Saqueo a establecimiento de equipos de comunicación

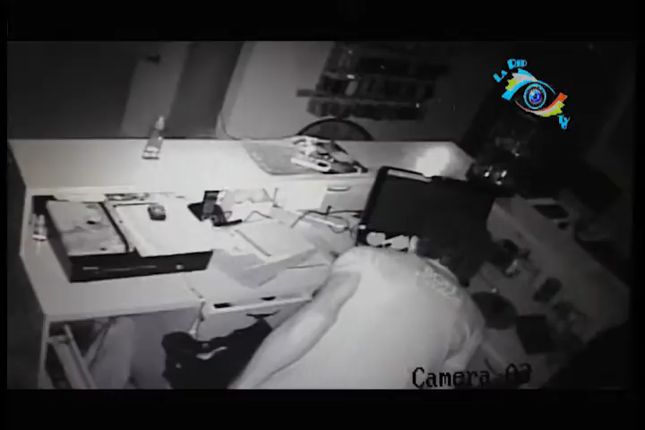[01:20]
Que por favor presten más atención y nos colaboren más porque no es posible que ande tanto delincuente libre. En el caso de las 3 de la madrugada ingresa una persona a un establecimiento comercial de ventas celulares. Esta persona al parecer habitante de la calle forcejea la puerta que se encuentra ahí en ese sitio con una lámina, la abre con la fuerza, ingresa al sitio, extrae de ese lugar dos celulares, ingresa a la caja registradora según los videos que podemos corroborar y verificados.